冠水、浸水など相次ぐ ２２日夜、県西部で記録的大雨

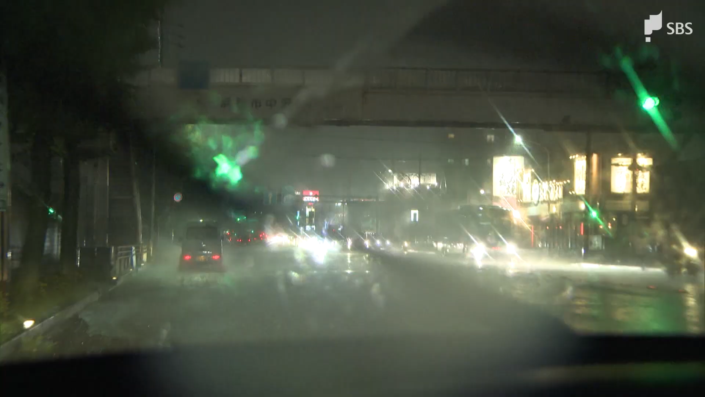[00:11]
浜松市の中心街ですが、ものすごい雨が降り続いています。 昨日の県内は太平洋高気圧の縁を回る暖かく湿った空気が流れ込み、大気の状態が不安定になりました。